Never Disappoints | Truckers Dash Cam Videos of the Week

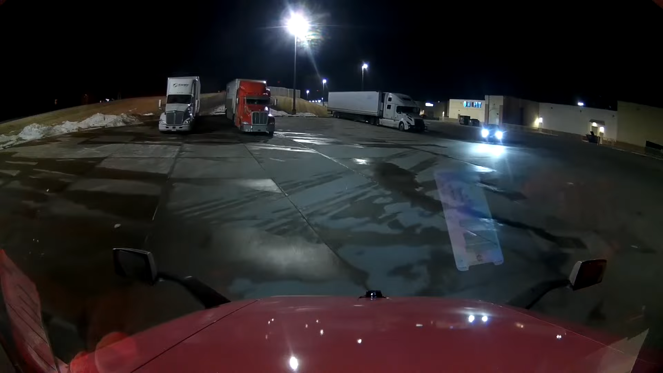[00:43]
What are you doing, dude? I just love how the four-wheelers have no clue what the hell we're doing. Or they just don't care. And they just keep driving right into the front of the semi.